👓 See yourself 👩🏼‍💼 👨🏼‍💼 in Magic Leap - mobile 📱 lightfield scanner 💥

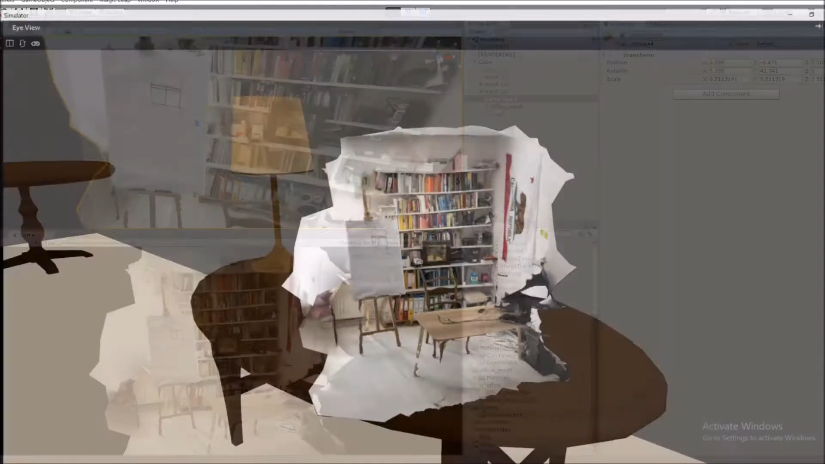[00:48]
Over there. All right, perfect. So you can see that whole mesh is visible over here.
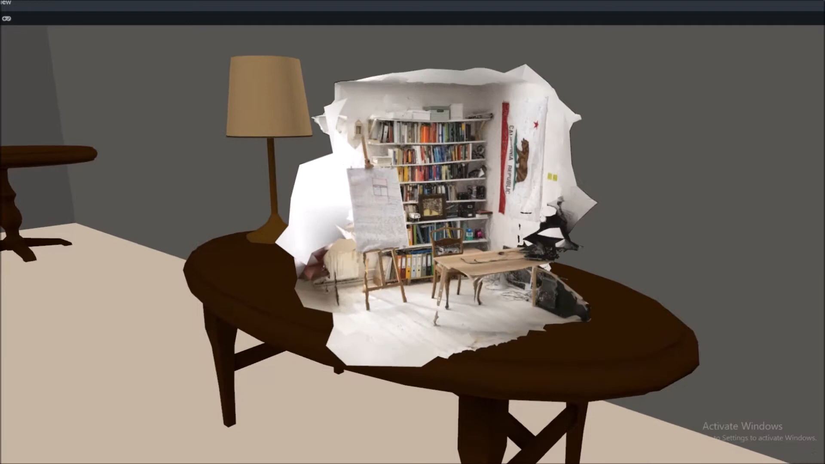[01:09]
Yeah, so this is how it looked like. So you can see that it totally fits in the field of view. So the idea is right now that we will fill this space up with the new content.